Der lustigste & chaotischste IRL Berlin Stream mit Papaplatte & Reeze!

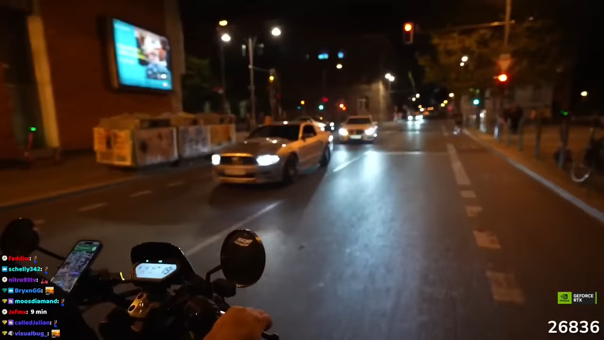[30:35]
Bro, der Blinker ist genau über der Hupe.
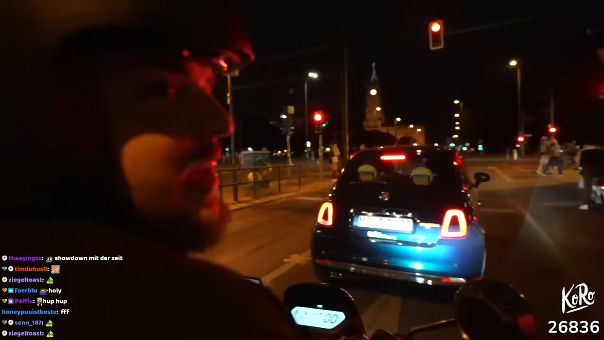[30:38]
Ey, Miguel, willst du sagen, wir können so ein Motorradkappel sein?
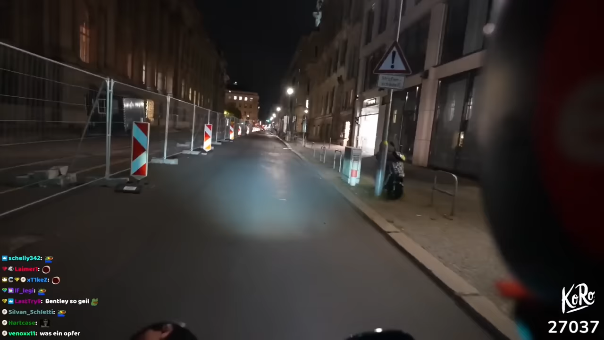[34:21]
Lass mal scouten, wo deren Ding ist. Bro, hier ist keiner.
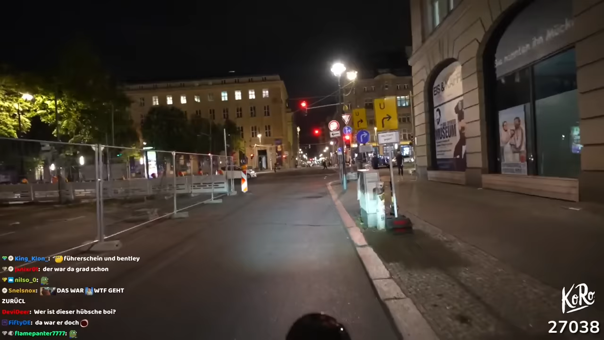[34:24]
Hier ist gar nichts. Wir warten einfach hier, oder? Ja, das ist halt... Ich weiß nicht, wohin mit. Sonst. Sonst fahren wir random irgendwo hin. Oh, Akku ist leer. Shit. Von was? Von der Kamera. Wo ist der Ersatz? Bei Tim. Bei Tim hinten? Ja.
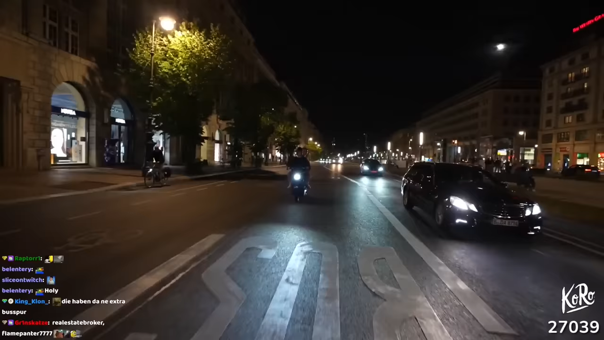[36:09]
Digga, Pascha, die Musikvideo einfach, holy shit. Ey, wir sind beim Brandenburger Tor, wir machen kurz einen kleinen Stopp. Weil es ist nachts beleuchtet, sieht ganz cool aus.